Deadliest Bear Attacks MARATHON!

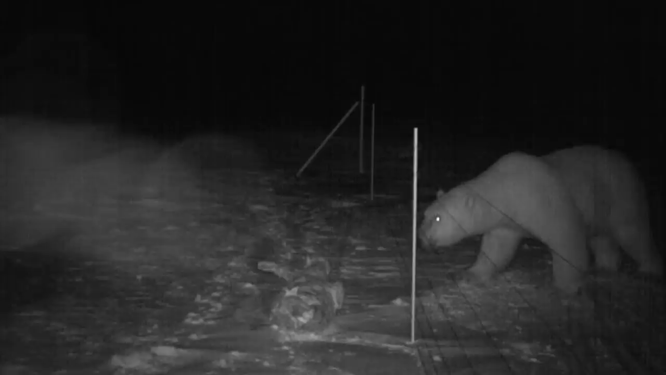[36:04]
and perhaps more importantly, an electrified fence that stretched around the campground.